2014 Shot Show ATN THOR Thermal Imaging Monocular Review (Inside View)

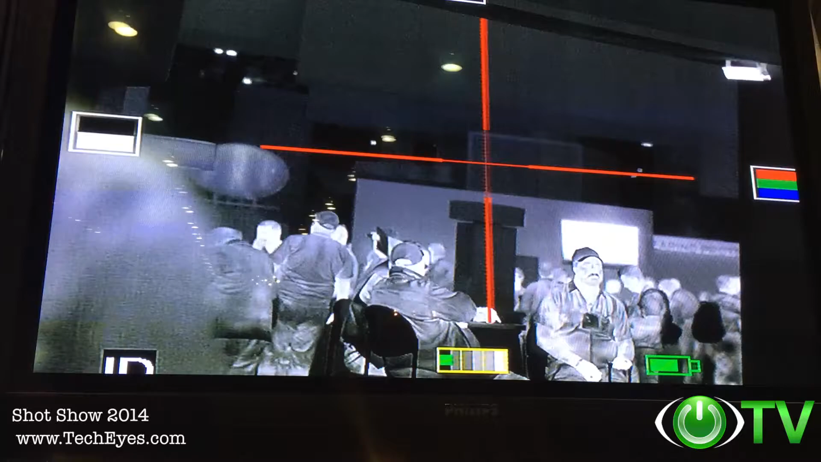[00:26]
This is a 640 core in there with a 50mm belt, multiple color palettes.
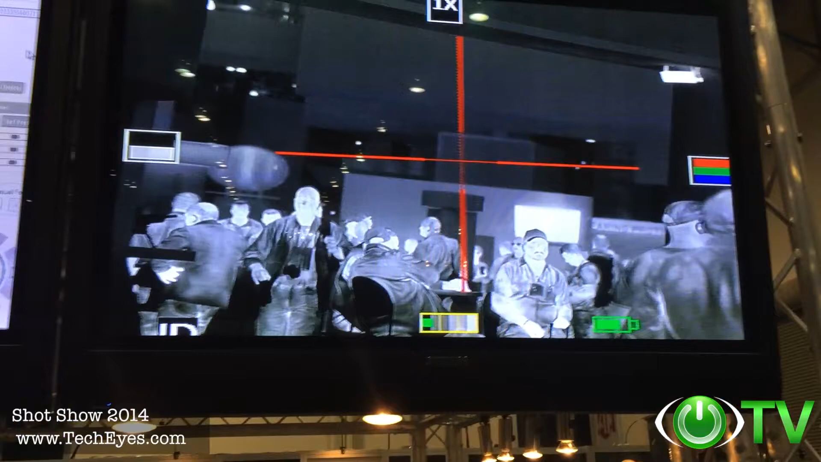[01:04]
Really incredible piece of equipment available at TechEyes.com right now. It works day and night. It uses a thermal sensor.